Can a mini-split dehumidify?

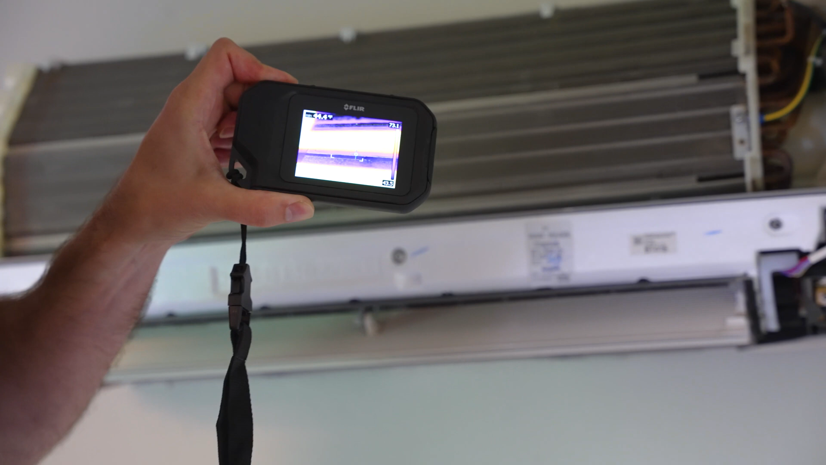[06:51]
All up in there. That's showing about the 40 degrees. Very, very cold.